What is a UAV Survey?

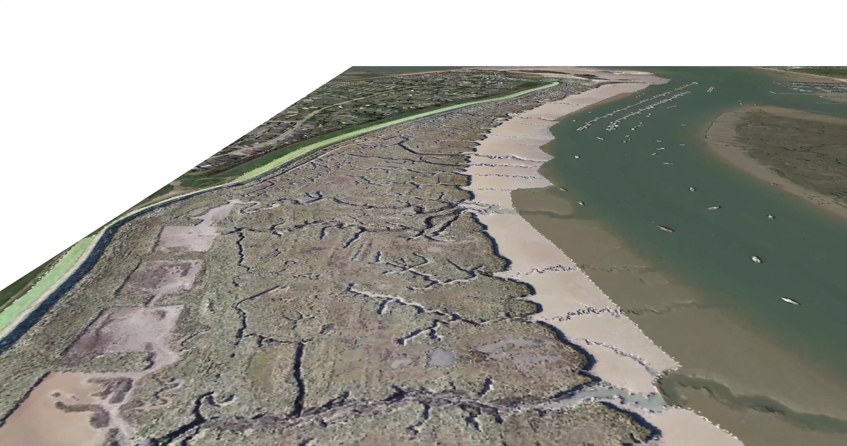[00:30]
This data is then matched with land-based ground control points to offer maximum possible survey accuracy.